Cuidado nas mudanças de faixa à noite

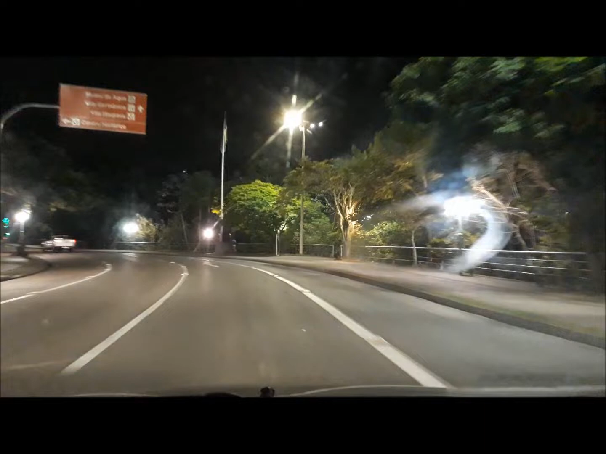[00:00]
Mas que pressa, que cortadeira, olha a infração de trânsito aí, ó,
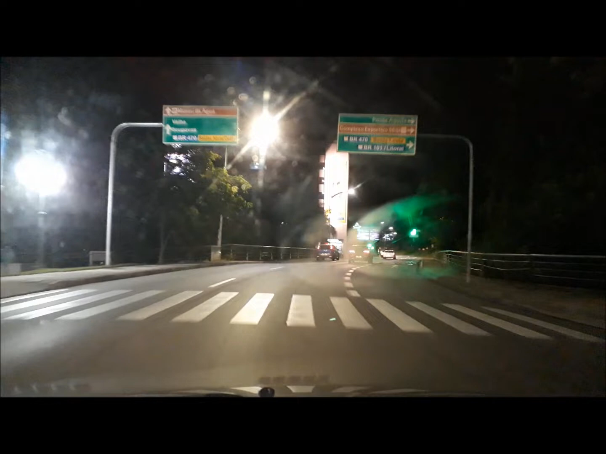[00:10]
em cima de linha contínua, meu Deus do céu, vai tirar o pai da forca, é 50 aqui a velocidade, gente, eu já tô quase 50, tem que cuidar muito, viu, porque você olha no retrovisor,
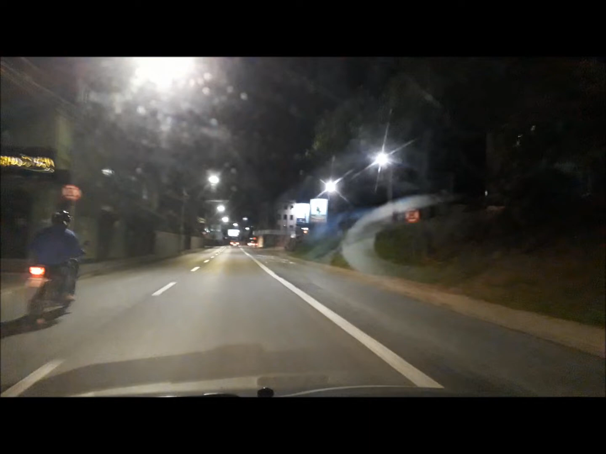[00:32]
vê que o cara tá longe, mas ele vem numa velocidade, olha, o pedestre passando lá, eu já vi daqui, mas o pedestre com roupa escura, fica mais difícil de ver,
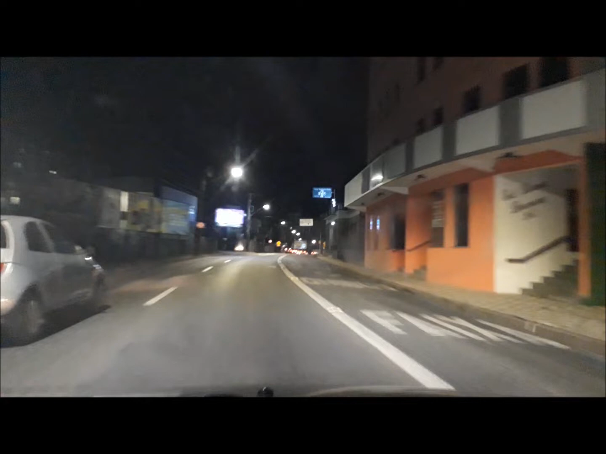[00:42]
é uma moto chutada, olha aí, meu Deus, cara, pra que isso, cortar desse jeito, tá louco, eu já tô quase a 50, tá doido, tá doido, amarelo, amarelinho, agora já ficou vermelhinho,
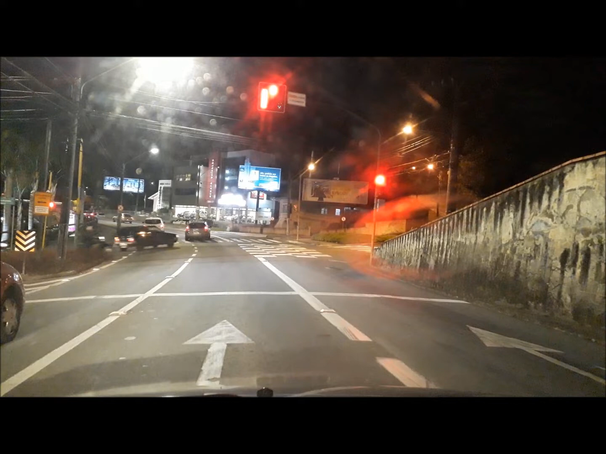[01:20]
toma muito cuidado, se olhou no retrovisor, ah, vai dar, vai dar, aí o cara vem todo chutado, vem na velocidade, não tava vendo ele na hora que olhou no retrovisor, quando mudar, vai ser colisão, não acerta, aqui, vai lá filho,
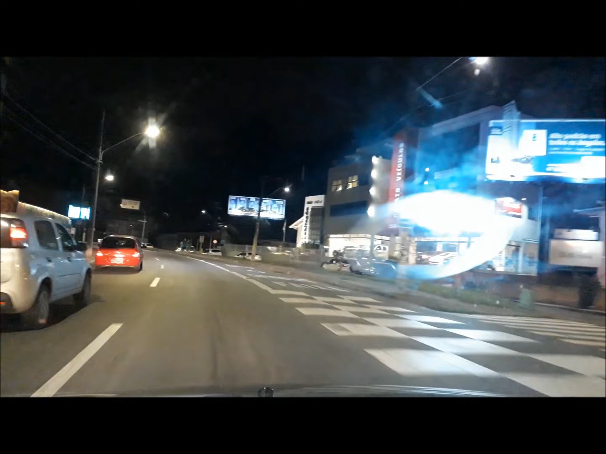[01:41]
passa que eu quero mudar de faixa, já dei até seta, vai, vai lá, amoroso, querido, queridão, já dei seta, ó, mantém a seta aqui, tá, ó, agora pega e muda pro lado de lá,